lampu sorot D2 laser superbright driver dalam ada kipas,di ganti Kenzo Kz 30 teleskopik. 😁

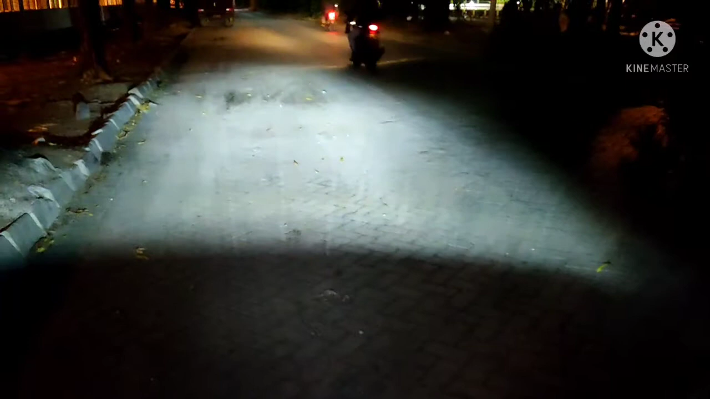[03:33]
ini masih pakai lampu Tama nya Genio
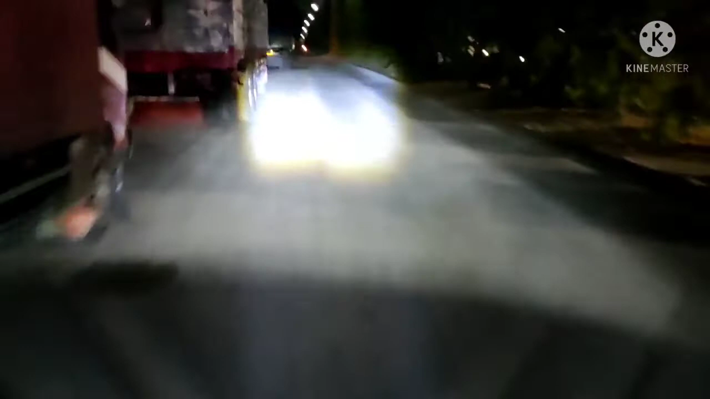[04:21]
hapan lampu Tama ada klisnya dan menemukan lampu Tama ini dari HP kelihatan terang ini mesinnya gelap kaset 30 teleskopik